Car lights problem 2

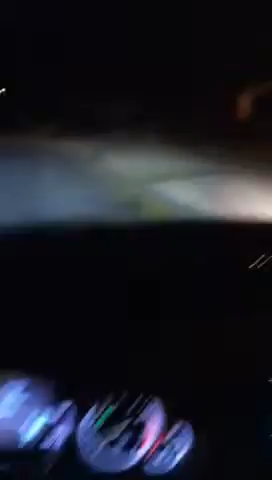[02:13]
Okay, the cornering light came on, but no actual turn signal. Let me try the left one, that cornering light comes on. I don't think that was happening before.